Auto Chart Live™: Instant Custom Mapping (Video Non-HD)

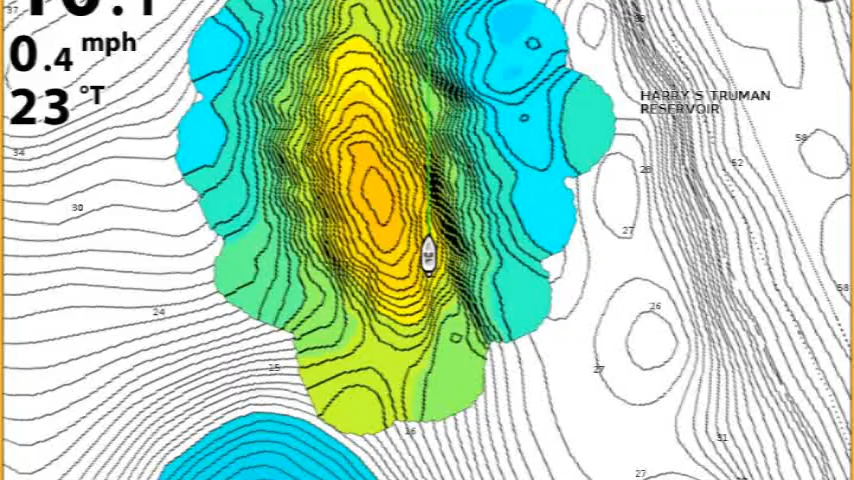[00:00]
On screen: speed 0.4 mph
This is Doug Varenberg and welcome back to another edition AutoChart Live.
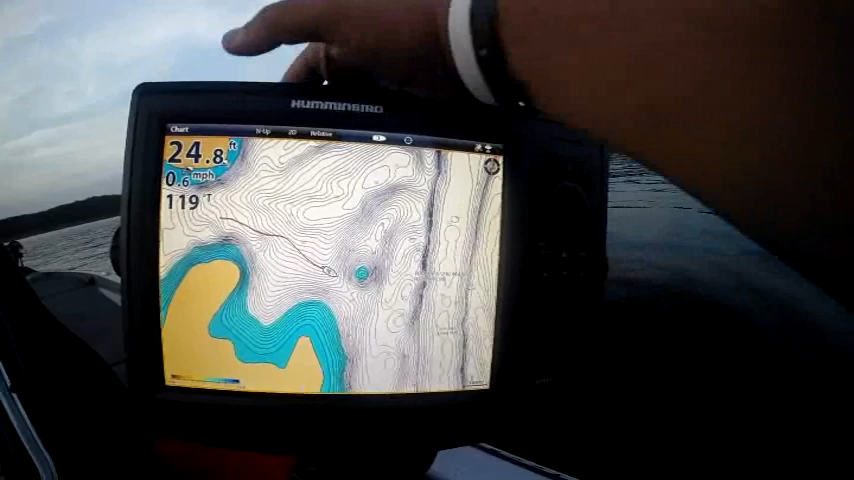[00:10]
On screen: depth 24.8 ft, speed 0.6 mph
I've been asked several questions this week. One of them is, will it work with any mapping?
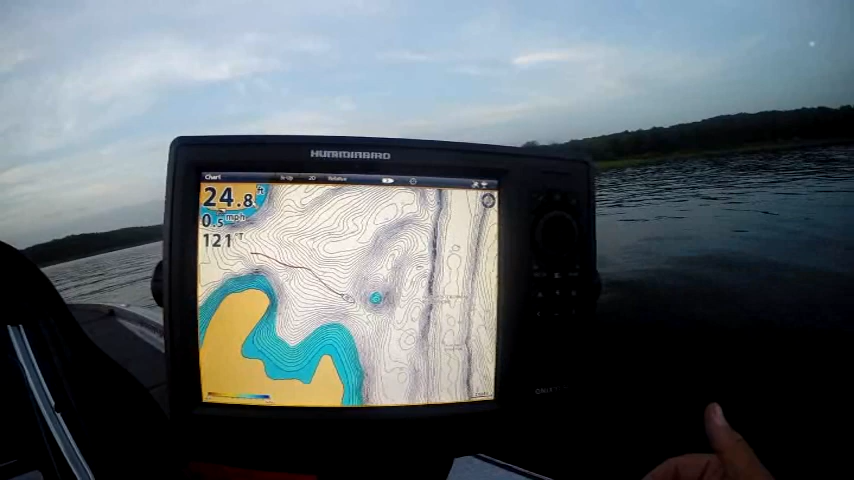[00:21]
On screen: depth 24.8 ft, speed 0.5 mph
Yes, AutoChart Live is an overlay. You don't even have to have mapping in. We're going to start here. Here's AutoChart Live. We're going to hit record and let's get started. We're out here on a hump. Somebody wanted to see a hump. We're going to show you a hump and what AutoChart Live can do to creating a hump. Now, a couple things.
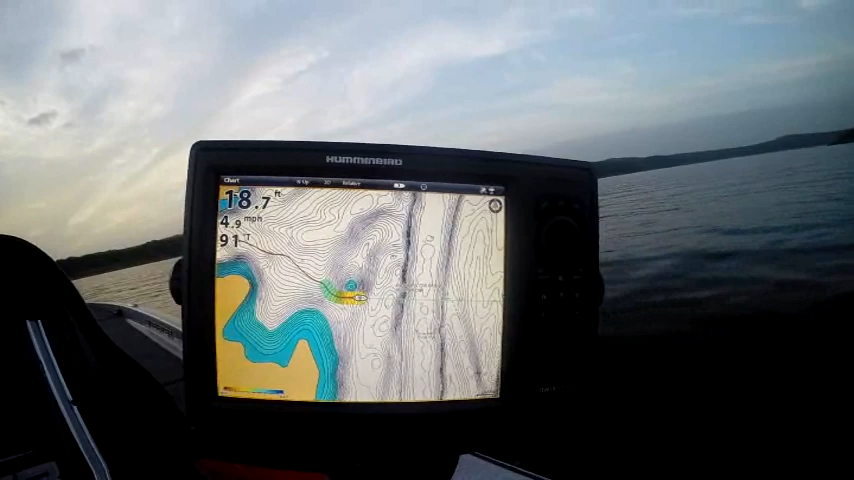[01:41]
On screen: depth 18.7 ft, speed 4.9 mph
Blue is going to be our deepest water, but we can control that color. What I'm going to look for here is, I know this hump's out here, but I want to learn all the details about it. So I'm going to just try to get the top of that hump. I'm not going to get real in-depth. I'm on one foot contours, so the more passes, I'm going to have to make a lot more passes to get a lot more detail. You can do three foot.
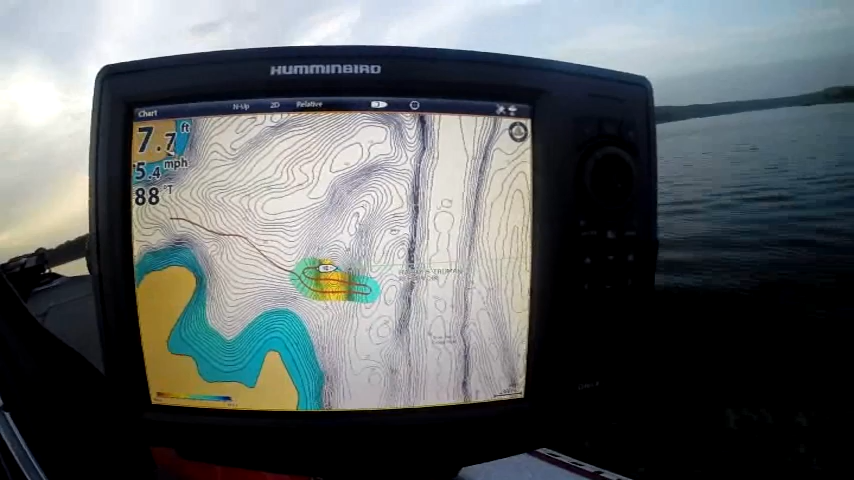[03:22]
On screen: depth 7.7 ft, speed 5.4 mph
A lot more detail in it. We've only made two passes over the structure and look at it now. If you don't have any mapping, we can pop out the map card right now.
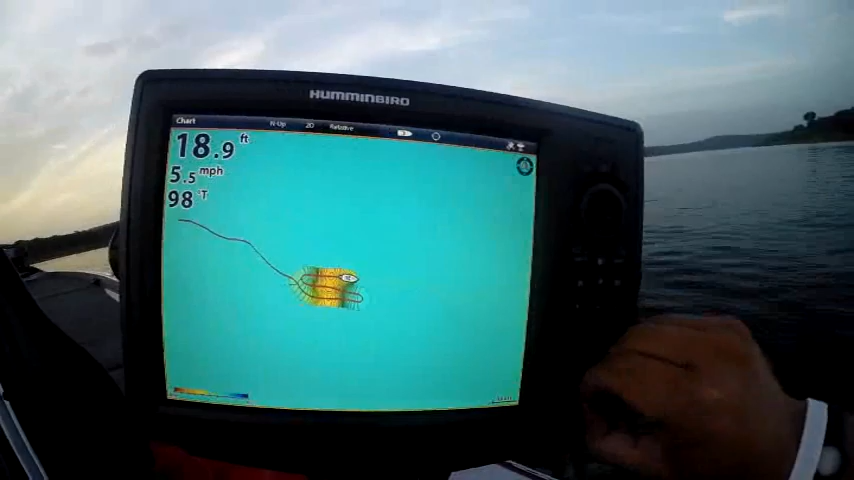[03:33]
On screen: depth 18.9 ft, speed 5.5 mph
Let's just put the old map card back in.
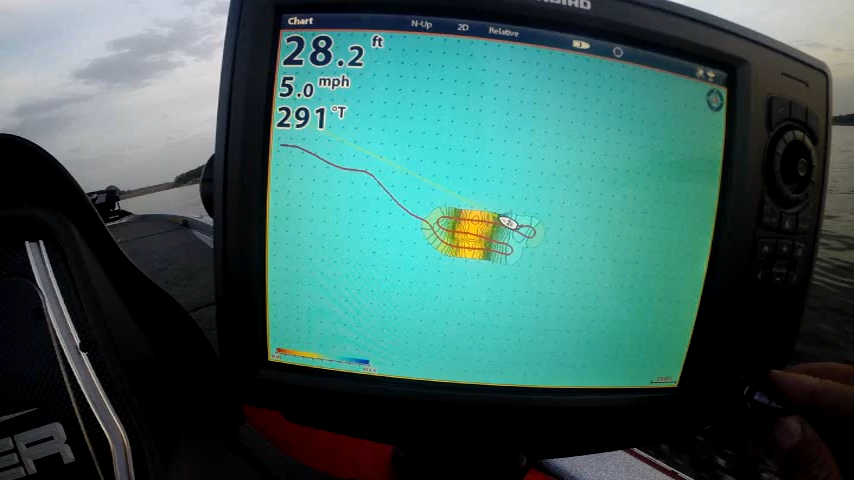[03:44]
On screen: depth 28.2 ft, speed 5.0 mph
We're going to learn a lot about AutoChart today. Some map companies may not want you to have an AutoChart Live.
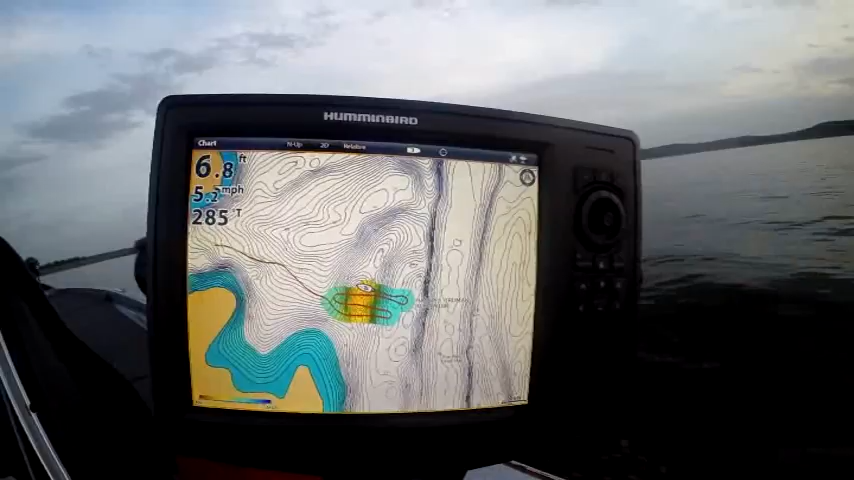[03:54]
On screen: depth 6.8 ft, speed 5.2 mph
It might show their imperfections.
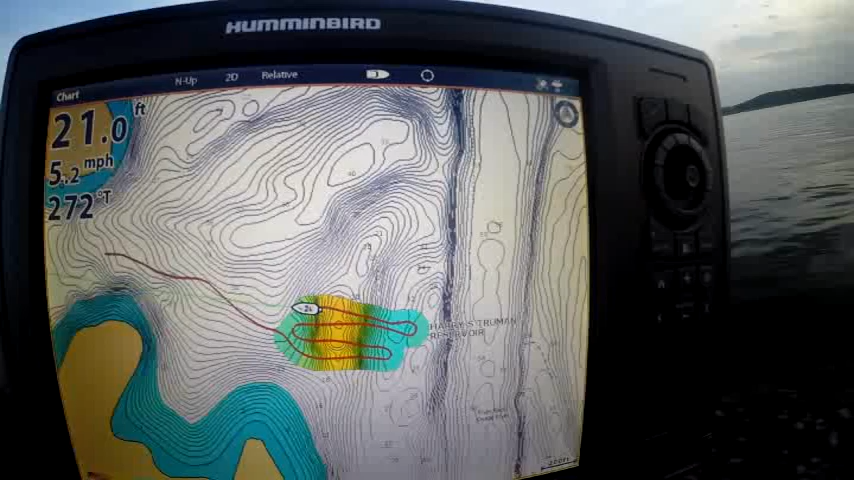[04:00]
On screen: depth 21.0 ft, speed 5.2 mph
Oh, look at that little point that's coming out there. We better follow that a little bit. That's one of the great things with AutoChart Live. There's a little point that kind of showed up here. Look at how much more detail. We ain't even done our cross cross tracks yet. That's really going to help fill it in.
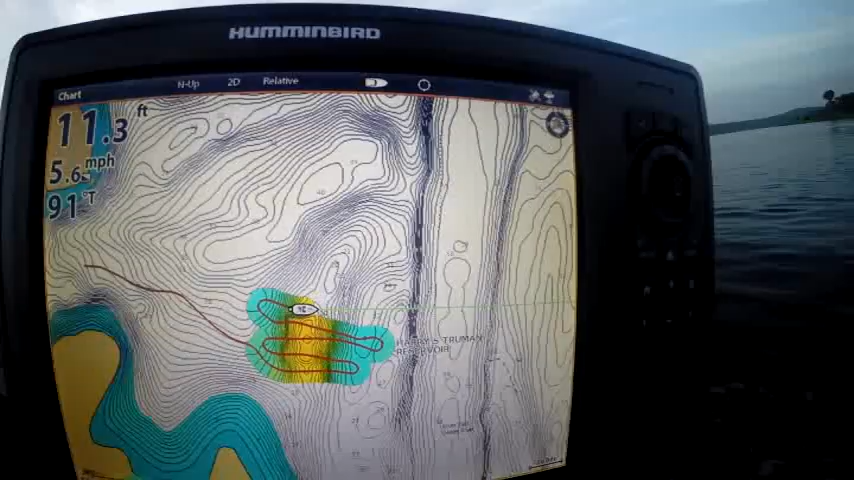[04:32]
On screen: depth 11.3 ft, speed 5.6 mph
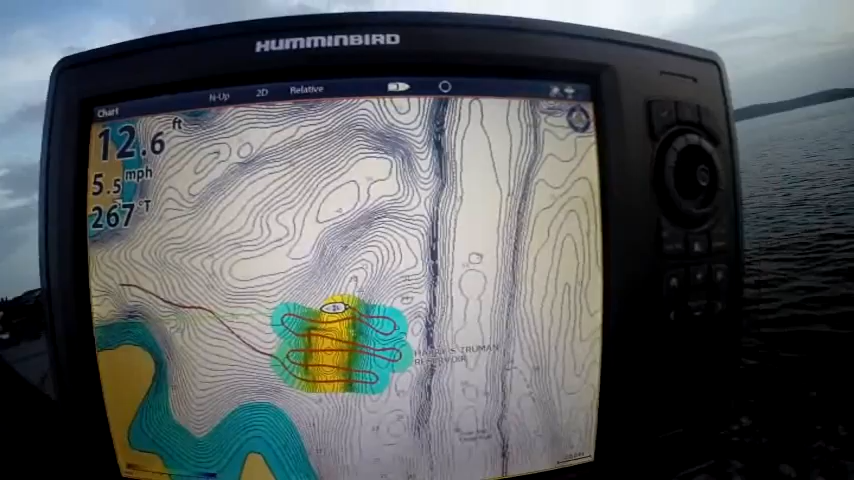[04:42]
On screen: depth 12.6 ft, speed 5.5 mph
Look at that little point right there. Whoop. That yellow area is what's the most important to me. It's what I'm looking for today to do some fishing on. That's why I want to get this. I'm going to make one more pass out there. I think that tip is getting close.
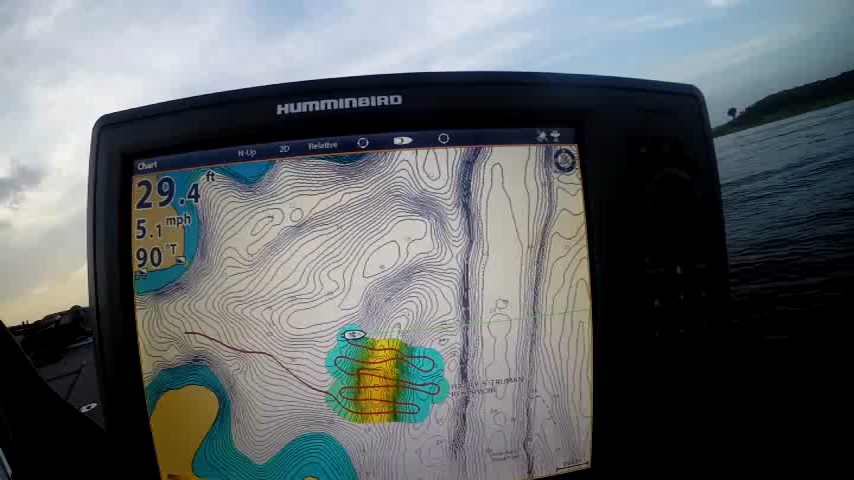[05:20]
On screen: depth 29.4 ft, speed 5.1 mph
You can see we're kind of getting our data compiled out there off that point. Look at the difference where the point is and actually where the map showed it was supposed to be. Sonar data doesn't light.
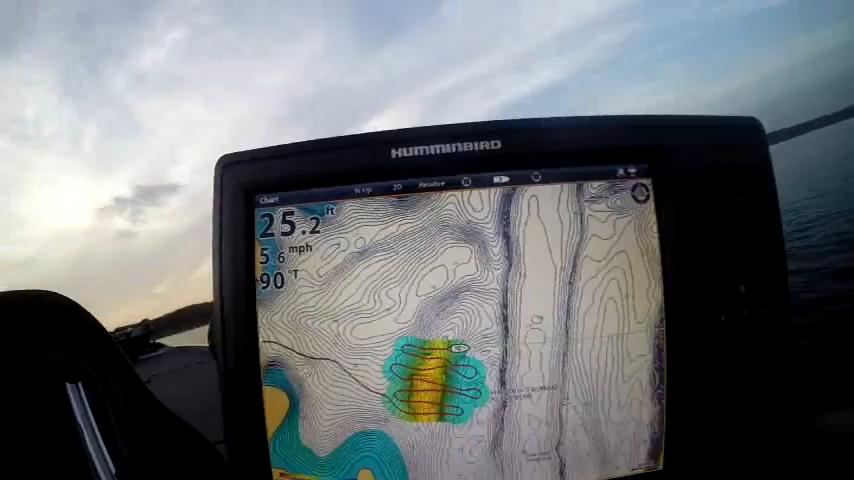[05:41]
On screen: depth 25.2 ft, speed 5.6 mph
Wow, look at the difference in the map. Now what I'm going to do is I'm going to do my cross tracks. This is kind of a pattern that I've learned. I just want to make sure that